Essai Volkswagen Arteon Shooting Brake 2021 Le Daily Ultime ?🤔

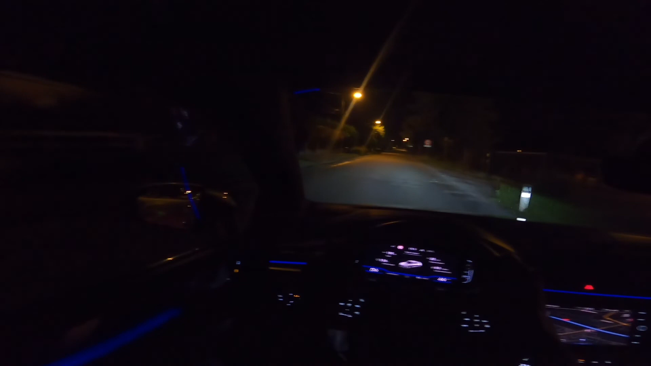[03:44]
Donc vous pouvez profiter pleinement de cette signature lumineuse à l'intérieur qui est entièrement réglable. Donc vous pouvez choisir parmi plusieurs couleurs d'ambiance à bord. Moi j'ai choisi le bleu parce que vraiment c'est la couleur qui me plaît le plus à bord des Volkswagen. Bon, on peut vraiment tout changer dedans. Ça c'est vraiment sympa. Et je vais vous faire profiter des feux, de la nouvelle technologie d'optique feu de chez Volkswagen. Donc vous allez voir, en nuit noire quasi totale, la puissance des feux est assez incroyable.
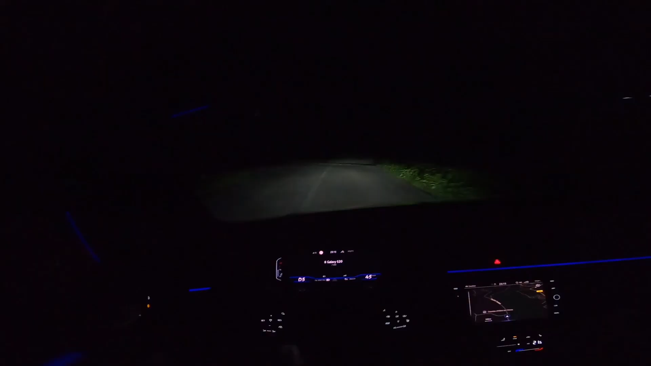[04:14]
Là on peut voir qu'elle éclaire le côté de la route. Ça c'est vraiment le top du top.